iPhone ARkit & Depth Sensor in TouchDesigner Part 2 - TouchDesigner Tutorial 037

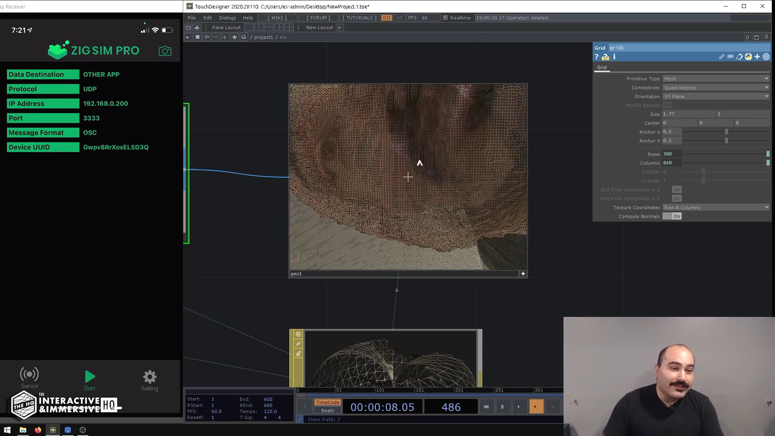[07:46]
So we can even make it even lower resolution, let's do divided by 4, and 1280 divided by 4.
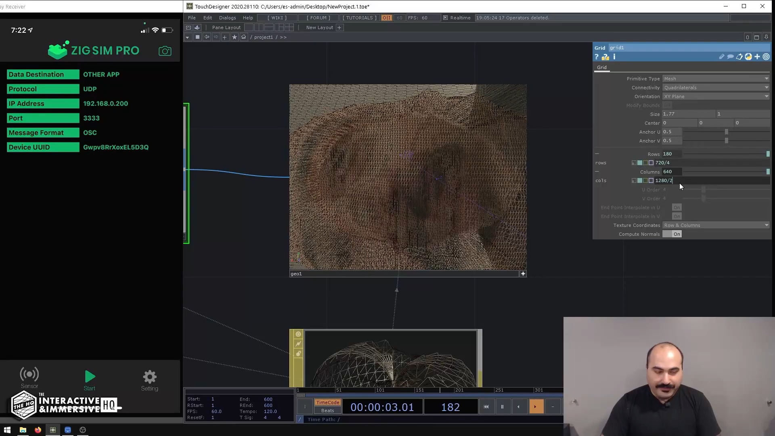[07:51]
Now you can see I'm becoming more and more of a wireframe individual.